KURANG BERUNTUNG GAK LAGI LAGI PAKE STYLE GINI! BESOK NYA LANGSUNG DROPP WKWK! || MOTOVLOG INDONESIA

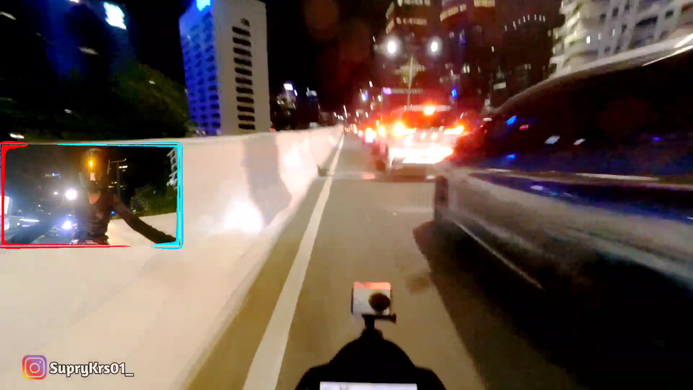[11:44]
Macet, lur. Tumben lu. Enggak sabinya lu. Enggak sabiannya lu. Seh. Atas bawah kah padat? Gilo.